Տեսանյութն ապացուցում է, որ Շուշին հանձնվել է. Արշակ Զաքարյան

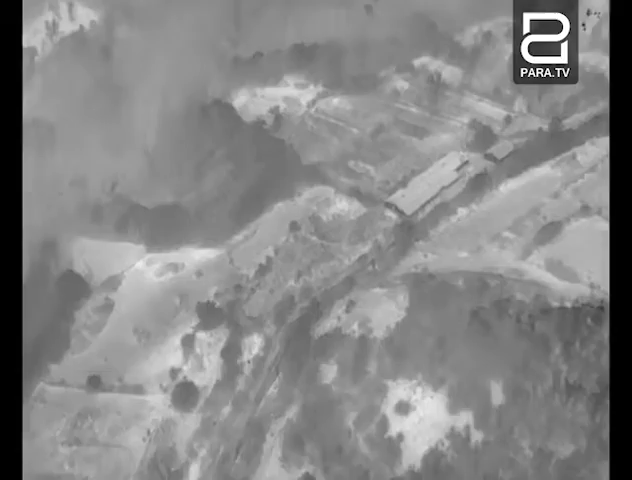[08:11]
և դեպի իսայի աղպյուրը, դեպի այդ հատվասն են գնացել։ Հենց նույն այս ուժերն էլ այտեղ իրենց
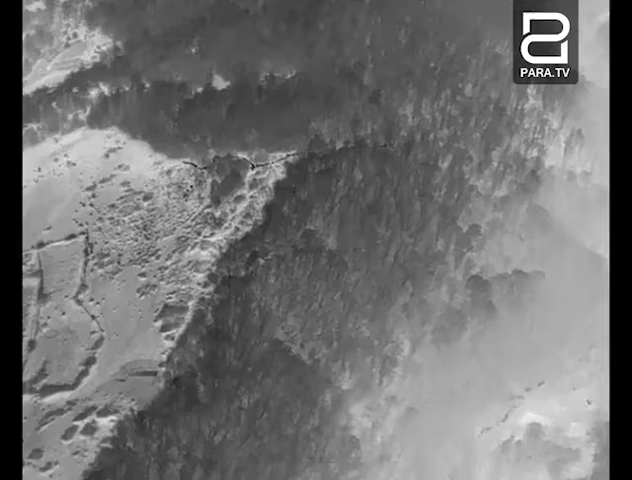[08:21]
գործողությունները վերջասնելուց հետո շարժվել են արդեն դեպի շուշի։ Շիշն ասաց մասնագետները ավելի լավ գհասկանան և ես պատրաստում եմ շատ ավելի մարամասն ուրեմ են ադեն մասնագետների հետ կննարգել այս հարձը։ Հակի, որ խոսք է տվել, որ ձեզ տեստում եք չէ շարանը։ Ա, հիմա որ դուք նարեմ եմ եք,
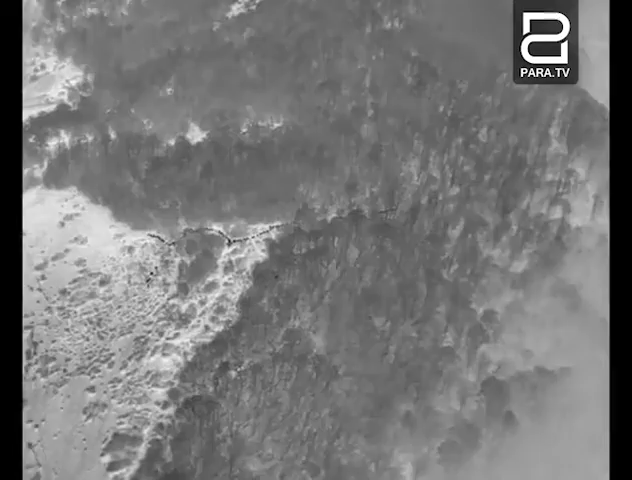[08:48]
տեստում եք այդ շարանը։ Շատ հանգից անվրդով նրանք հանգի շարժում են առաջ, առանց մտածելու, որ նրանց որև է վտանգես պարնում։ Ինչ է ուզում ես ասել, հա, այս տեսանյութը որպես մասնակետի հետ կարելի ավելի մարամասը վերլուցել։ Ես ու ակի,
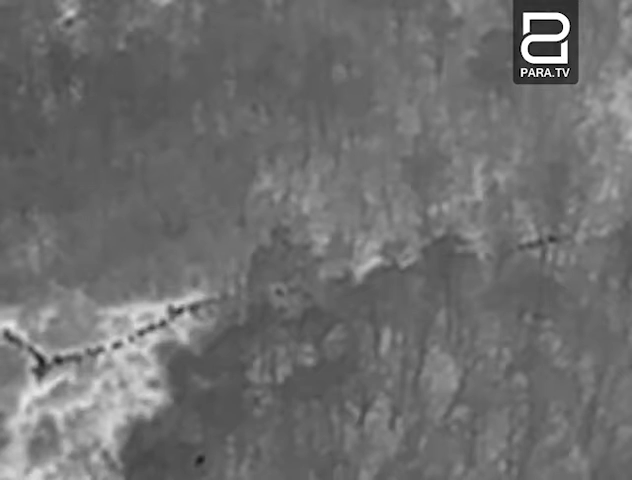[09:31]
որ խոսք էի տվել ձեզ այն ծույց եմ տալու։ Ահա, ես ծույց տվեցի այս հատվացը, այս 13-րոպյանոց հատվացում, նույնիսկ ենքան դանդալ են շարժում, որ կարել է մտացել, թե շարկը չի շարժում։ Այդ կան ժորդական լեզով ասաց արխային են ադրբեջանցիները, ես չի գիտեմ ինչն է նրանց տալիս այդ վստահոյությունը,
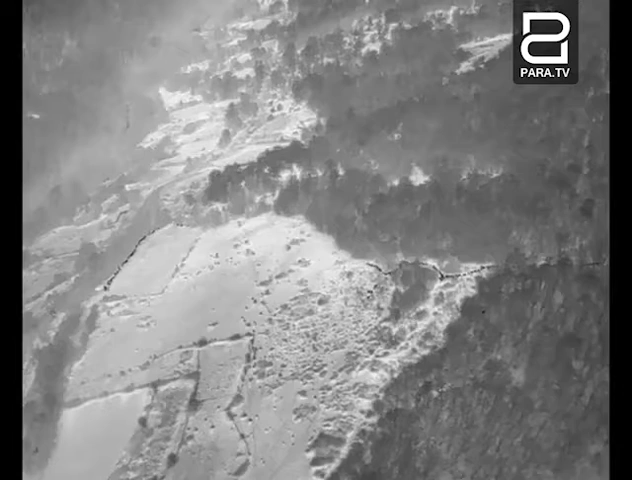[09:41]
որ նրանց վրա երկար ժամայան, մանաման որը հենց իմատպեստում եք, ոթում կախված է մեր � անոթաչու սարքը, չի գիտեմ նա լսվում է նրաձայնը, թե չի լսվում,
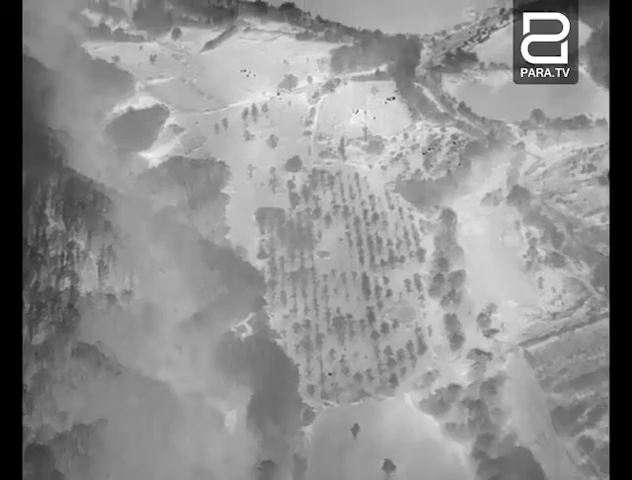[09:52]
բայց հավանաբար նրանք մտացում պետք է, որ կասկաց էին,
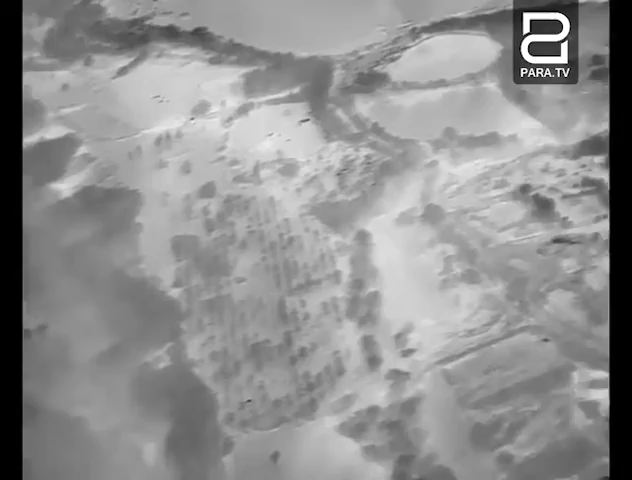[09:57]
որ մենք էլ ունենք անոթաչու սարքեր և կարող են հայտնաբերվել,
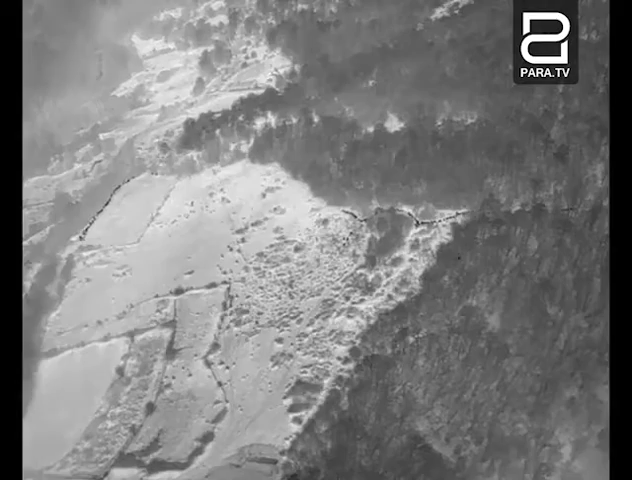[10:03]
թե ինչն է նրանց տալիս � այդ վստավոյությունը, որ նա ակտեսեք այս շարքը,
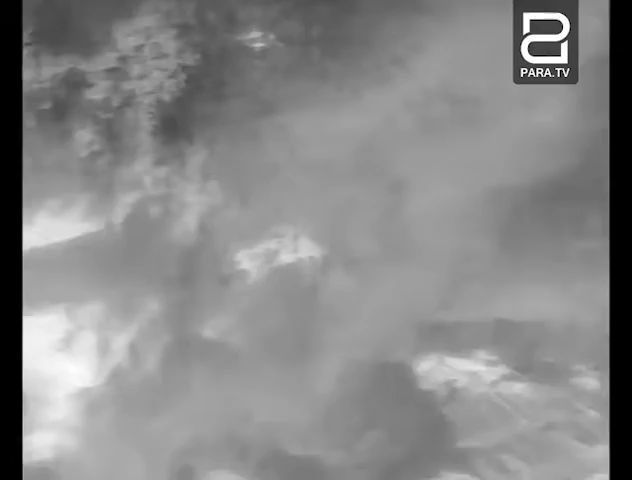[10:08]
հիմա այստեղ տղաները փորձում են ավելյալ ինչ-որ ջոգատներ հայտնաբերել,
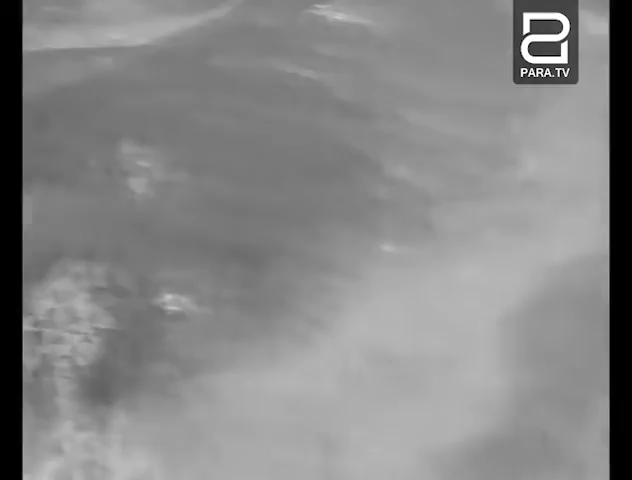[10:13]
ահետենք այդ եստում եք մեջ տեղի նեքրանում, հիմա զախմասում, այն ադրբե� այդ ադրբեջանցիների այդ ջոգատի մի հատվածը, որ նստաց սպասում եմ իչև այս հատվածը
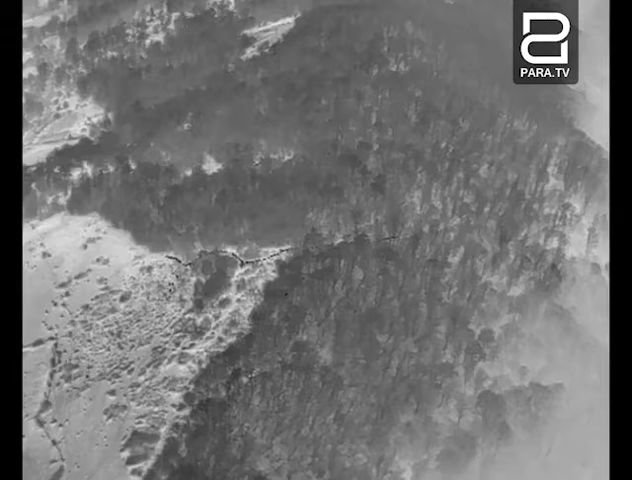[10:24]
անտարը կանցնի հիմա նրանք հանգստանում են եսպես ասել։ Ես փորձ է միմա մոտեցնել,
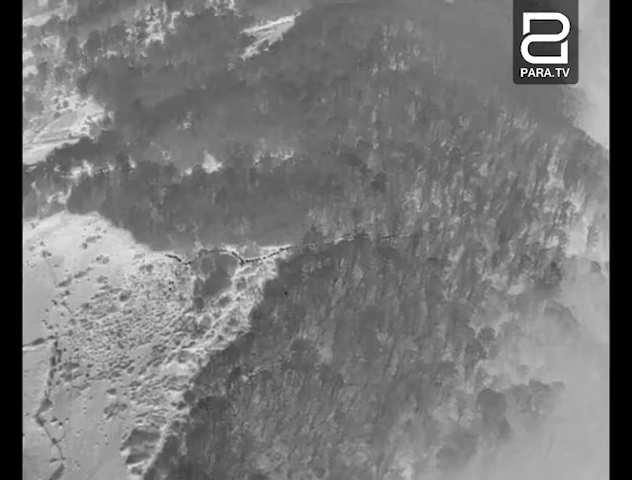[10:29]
որպիսի ավելի մոտիքի� երևա ադրբեջանցիների այդ ջոգատը։
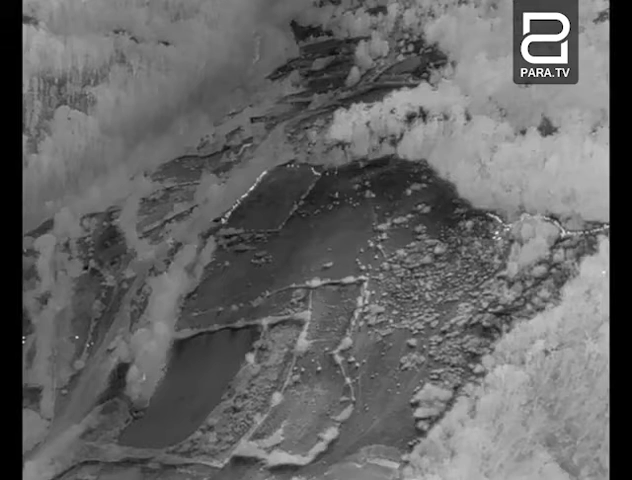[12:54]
թողեցին որպիսի այդ մա ջոգատները հավակվեն և նույնպես շարժվեն դեպի ագնա,